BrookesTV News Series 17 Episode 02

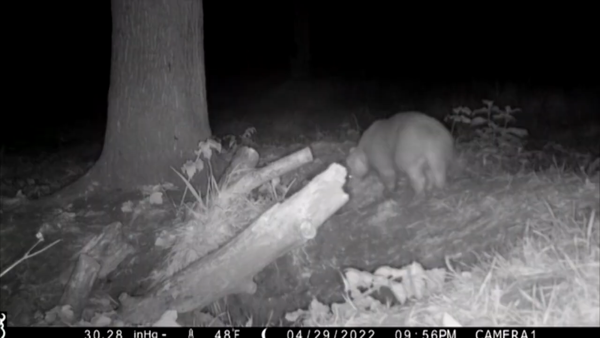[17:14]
This night-time footage provided by Oxford Badger Group shows Luna, the rare white badger, collecting hay to line her set.